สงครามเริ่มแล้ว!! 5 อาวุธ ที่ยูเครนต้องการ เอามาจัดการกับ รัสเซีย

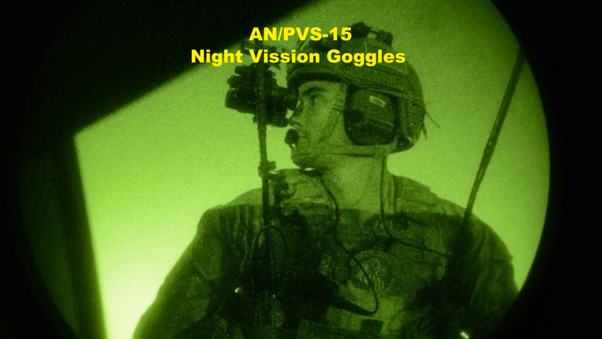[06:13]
อย่างที่ 4 ก็คือ ANPVS-15 เป็น Night Vision Gorgosกล้องมองกลางคืน อันนี้จะทำให้มองเห็นแบบ 3 มิติ มองมองคว้างถึง 40 องศาแน่นอนว่ามีประโยชน์เป็นอย่างยิ่งในการรบริยับประชิดในตอนกลางคืน
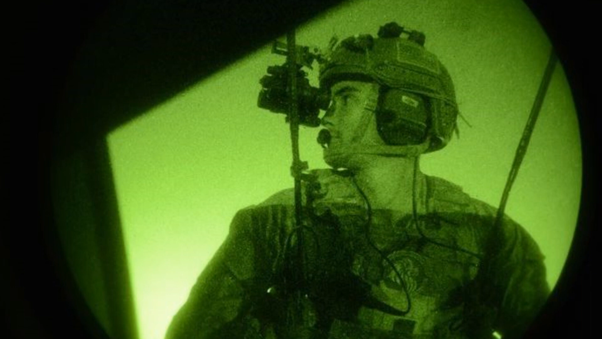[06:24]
จริงๆแล้วรักเสียก็มีเช่นกันแต่ว่าประสิทธิภาพที่ดีกว่านำมาซึ่งความได้เปรียบ อุปกรณ์แบบนี้มันมีความสำคัญที่มองข้ามไม่ได้อย่างที่ 5 ที่ UK